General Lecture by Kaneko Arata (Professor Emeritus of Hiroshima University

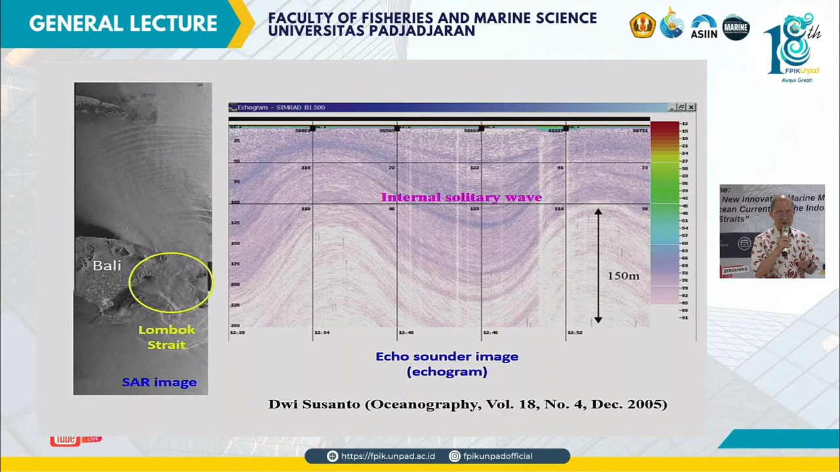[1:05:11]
And his sonograph is a catch the this internal solitary wave. 150 meter wave height is so big. So the Makassar Strait experiment is planned September 2019.